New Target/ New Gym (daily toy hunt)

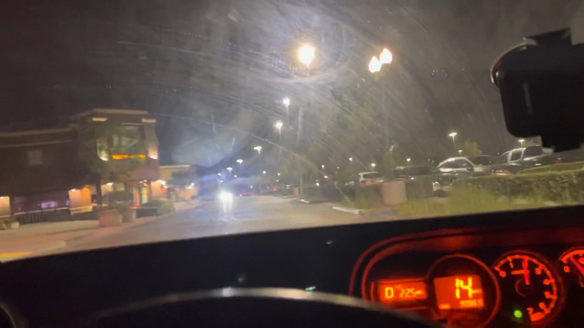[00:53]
Driving all the way down. You guys are going to join me as I drive all the way down. To the Target parking lot. I've never been to this Target.
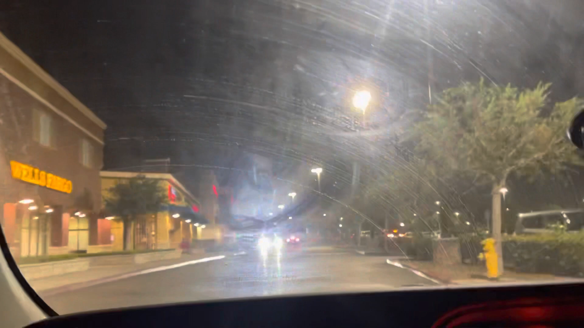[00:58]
This is the first time for me. So you guys will, you know, experience all this with me. See that? Looks like a pretty nice Target too.